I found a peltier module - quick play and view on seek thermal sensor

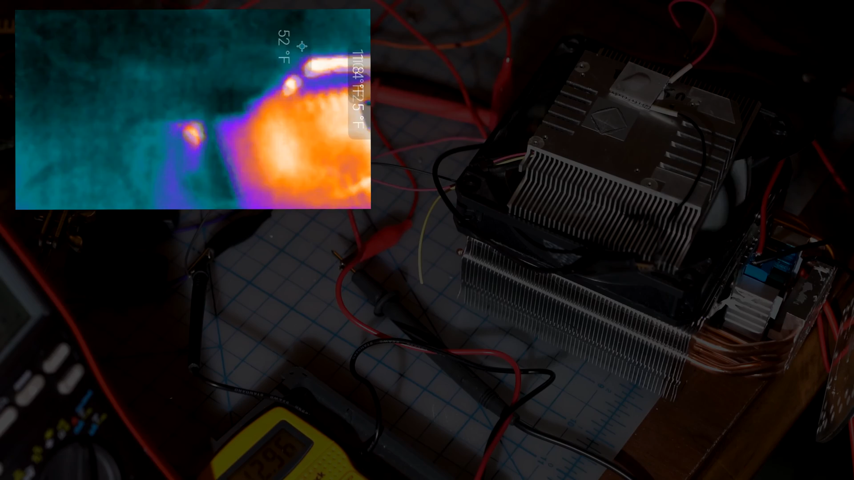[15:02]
On screen: spot 52°F
So. Hope you enjoyed this. Uh. Paltiers are cool. But. They're not very useful. Because they're. Super inefficient. So you'll. You'll find them on like. Ice coolers and stuff. I think. But. They're really really efficient. Inefficient. Sorry. Not efficient. They're like 5%. Uh. Efficient for converting. Uh. Heat to cold. So you see there. It's getting really really cold. And we can probably build an ice statue. If we keep going.
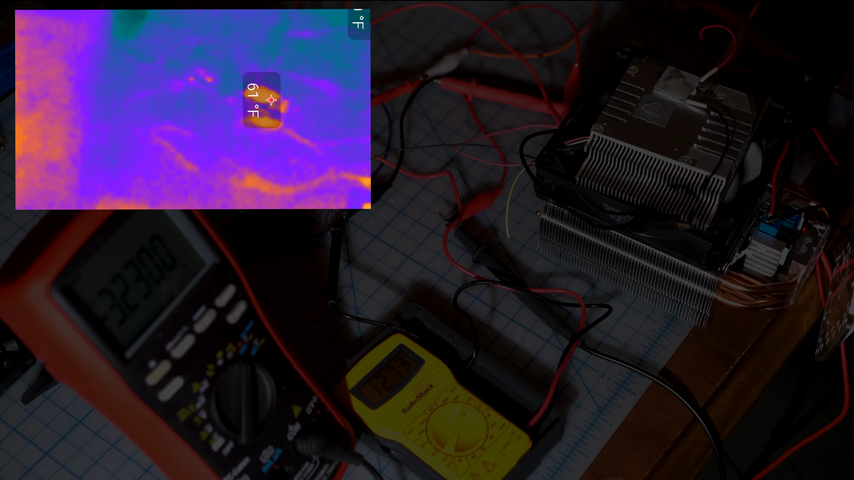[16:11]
Doesn't hold water. So all that. Uh. You get a lot of condensation. So all that hot air. Around there. And the. The air. That's getting freezing cold. Expels the water. And it freezes. So you really don't want that moisture inside your computer. So it's not a really good practical. Long term solution. To use a Peltier. Unless I guess. If you had some kind of enclosures.
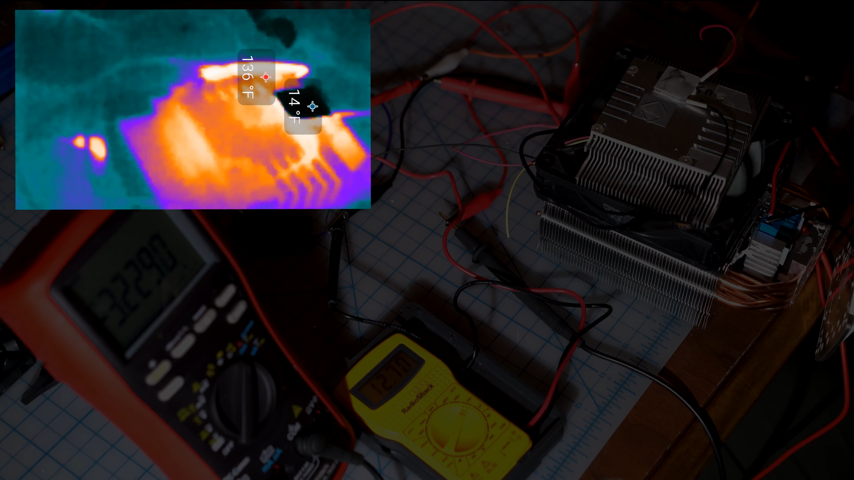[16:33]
On screen: max 136°F
Or something. Maybe that would be good. And body it within a water cooler. Just for the edit. But just the power usage is absurd. You can see I'm using 3.2 amps. That's ridiculous.
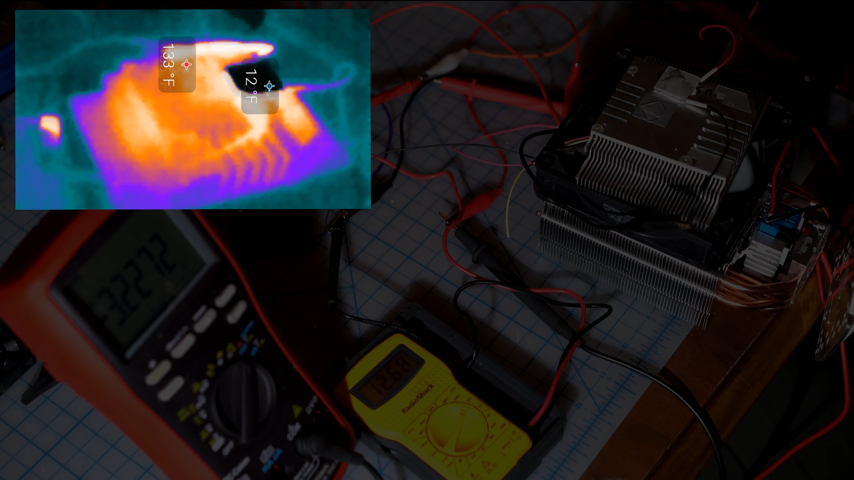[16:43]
At 12.7 volts at the moment. I'm using the fan as well. But it doesn't use too much. And again. That water really.
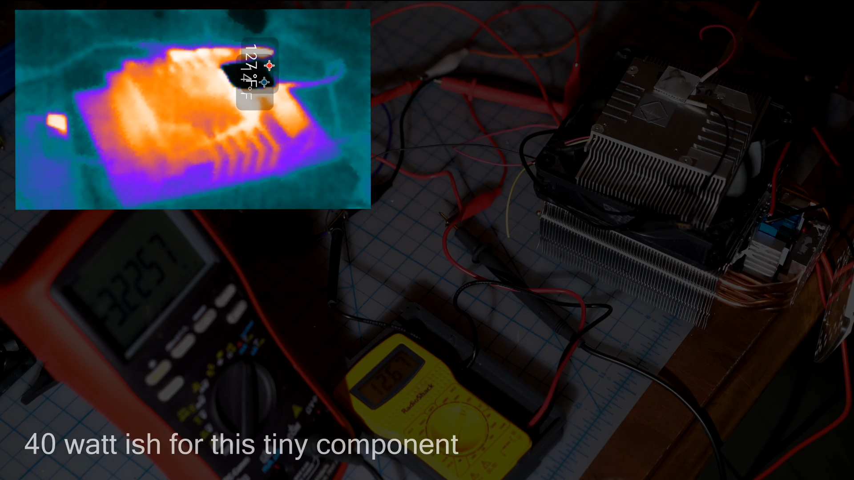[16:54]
But I think the other thing that's showing the. Showing up on this sensor is the cables.
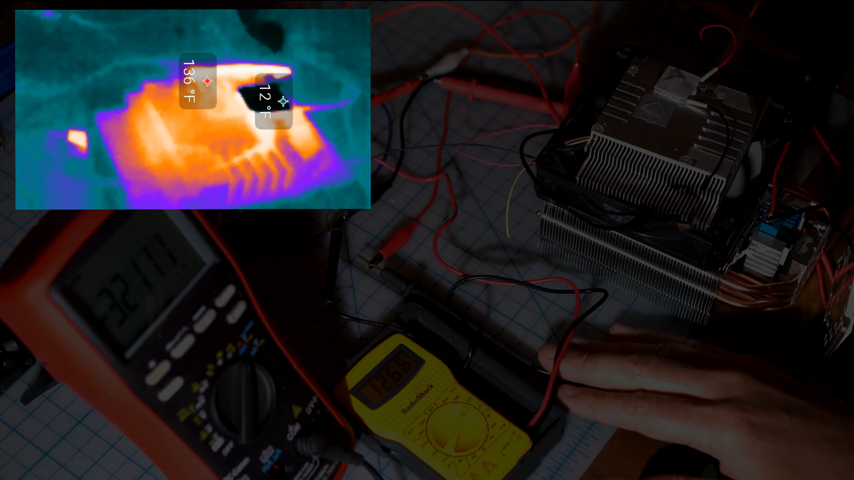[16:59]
Because there's high ampage going through them. Anyway.